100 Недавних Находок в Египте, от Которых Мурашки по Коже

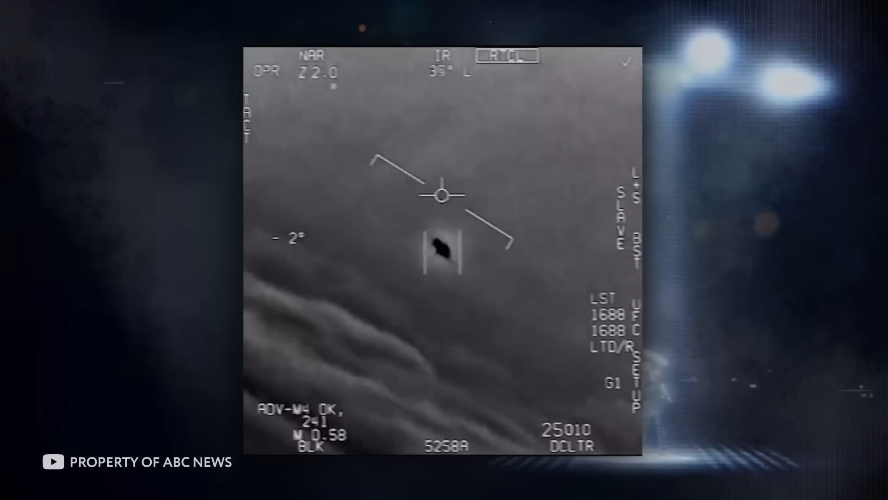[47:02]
Как по мне, он похож на волчок или даже на летающую тарелку, только перевернутую. На втором фрагменте движется какой-то объект, который вообще невозможно распознать. Он находится далеко и выглядит как движущаяся точка. И примерно такой же объект показан на третьем ролике.
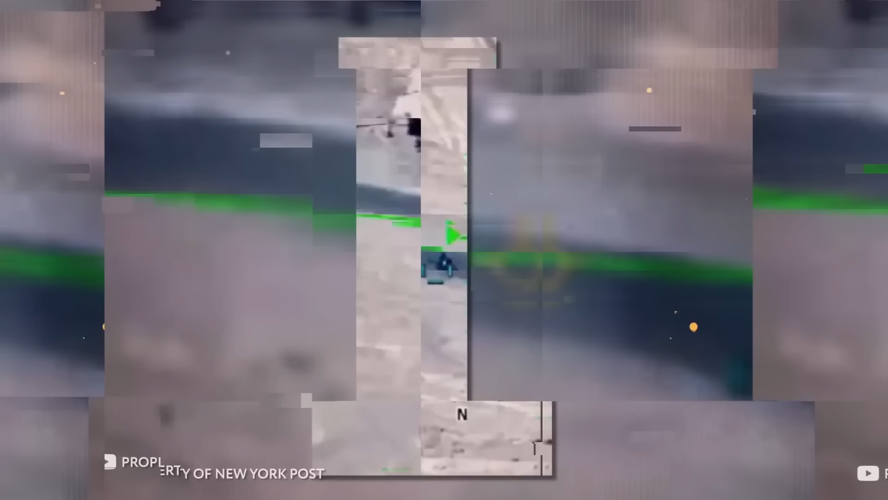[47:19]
Вот еще один интересный фрагмент, который снят уже не на столь большой высоте.
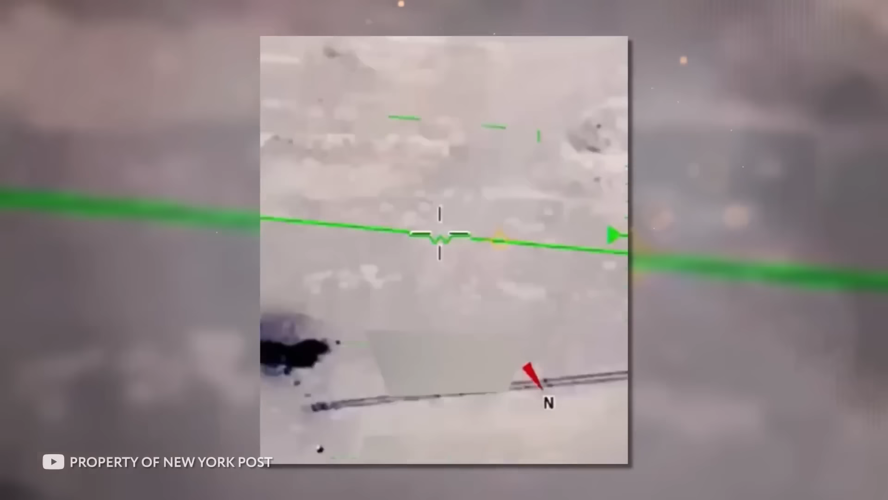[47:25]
В кадр попал некий шарообразный объект, и камера тут же последовала за ним.